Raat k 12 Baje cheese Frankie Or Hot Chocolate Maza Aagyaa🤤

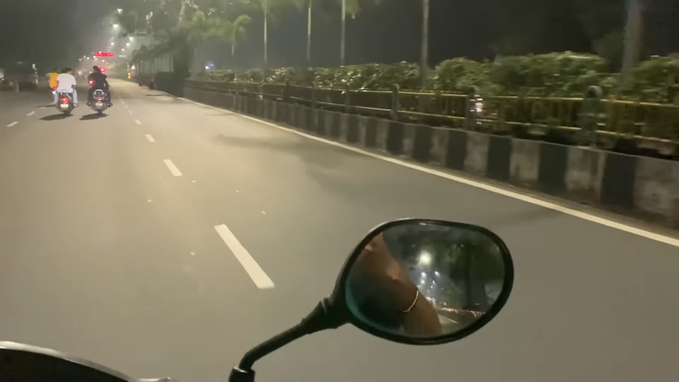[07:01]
एक कमिशनर बिल्डिंग है कमिशनर का हूँ कि भाई देखिए रात को आप सब सभ चल रही है तो इसलिए अपना सूरा बोटीında साथ देह डाया